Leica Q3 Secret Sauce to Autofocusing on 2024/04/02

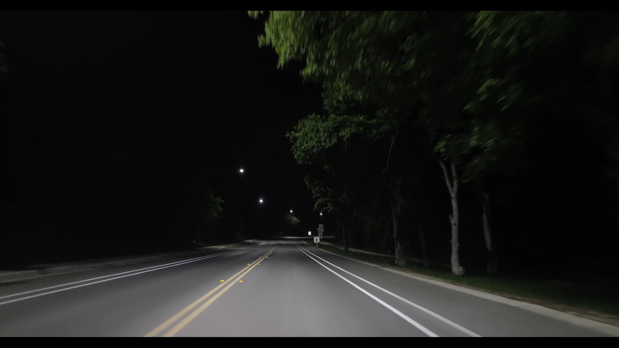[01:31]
So is it too dark? We'll find out. Now, the reason why I do this is also it tests out the autofocus. So since I have the AFS on, usually when it's dark it's having a hard time. Now look, the headlights are controlled. That's what I want. But it just may be too dark.
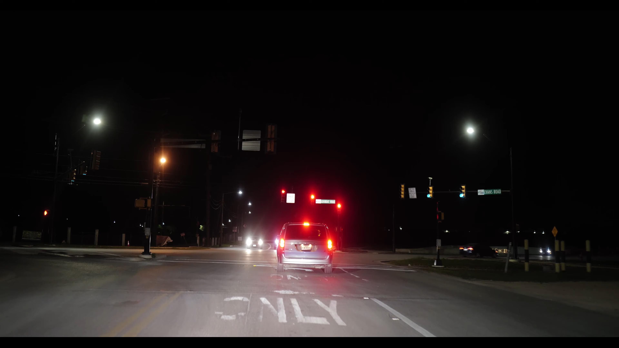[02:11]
is look at the LCD screen or the billboard of the church. See if it can read it. So the flaring is down. I like the lighting.
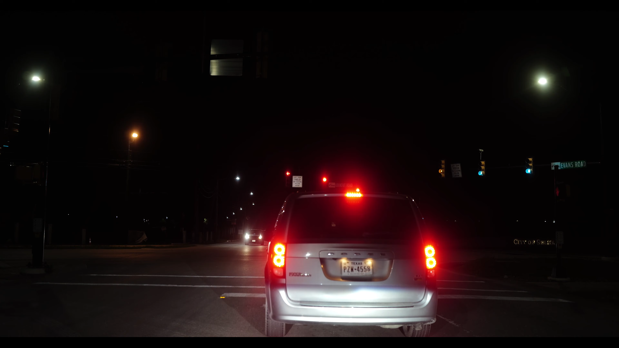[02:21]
But it just may be too dark for the... So then you have to start working with the contrast. You know, you're always finding the elements. And then you also have to look for noise. If that introduces noise to your video. So right now, ISO is at 320. F1.7. 150 at the shutter speed.
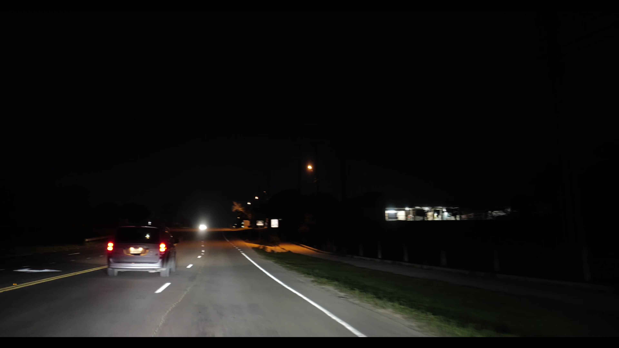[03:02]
See, these are the settings I like. And at one point, or an F1.7. Maybe, uh...
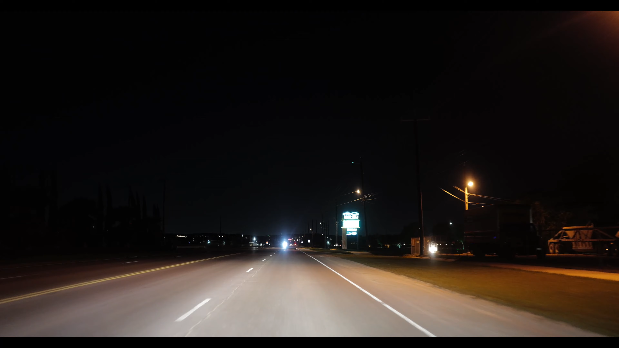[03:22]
Not like a 1.4, but it's good enough. So I'm looking at the sign. Now I can read that. Maybe that's what it had to do in the first place. Yep. The lights are controlled.